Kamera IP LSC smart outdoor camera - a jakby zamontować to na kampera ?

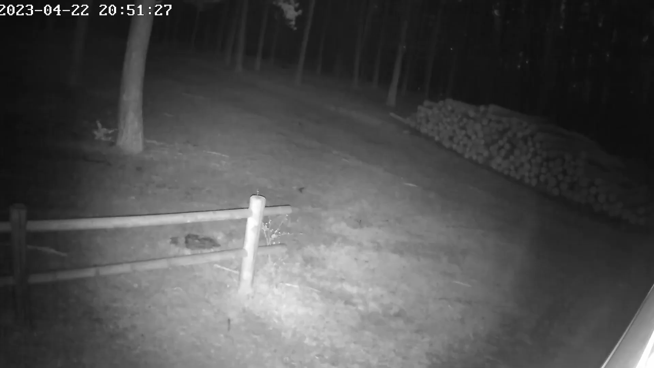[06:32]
Teraz możecie zobaczyć Sobie nagranie nocne Kurczę Uważam, że jest naprawdę Świetne Jest naprawdę świetne Te diody Podczerwieni Robią robotę Rozświetlają naprawdę Spoko Gdyby taką kamerę Jedną sobie zamontować Z lewej, drugiej Z prawej strony Busa Tak naprawdę Miałby podgląd Na całe Na wszystko to Co dzieje się Po obu stronach Oraz z tyłu Jest tam też Urywek W świetle dziennym Gdzie jest zamontowana Całkowicie z tyłu Ta kamera No